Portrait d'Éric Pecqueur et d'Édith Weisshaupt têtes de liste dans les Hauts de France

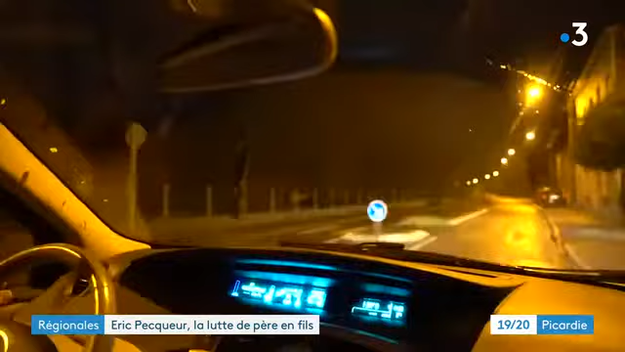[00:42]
Direction l'usine Toyota, à Onin, dans le Nord. 45 minutes de route pour aller encadrer une petite